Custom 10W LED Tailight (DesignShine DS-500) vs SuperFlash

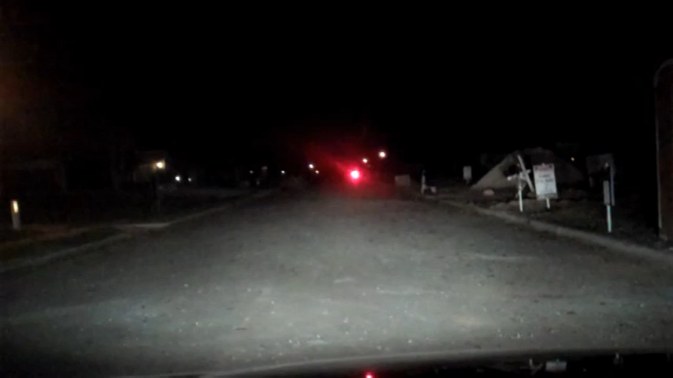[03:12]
High beams. Low beams. And we'll take a little drive toward the light. High beam. Oh yeah.
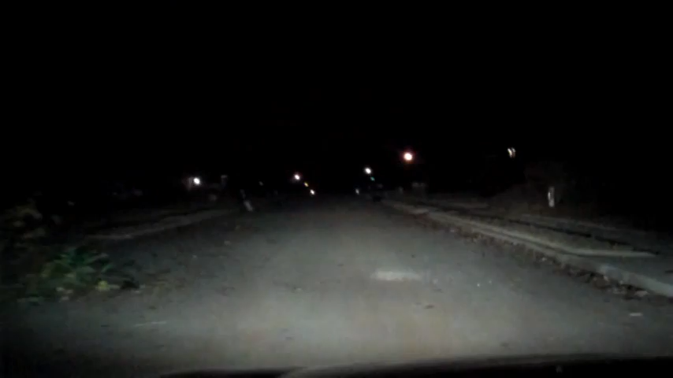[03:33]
Okay, here's the same thing with the Planet Bike Super Flash. It's still visible, but not nearly as prominent.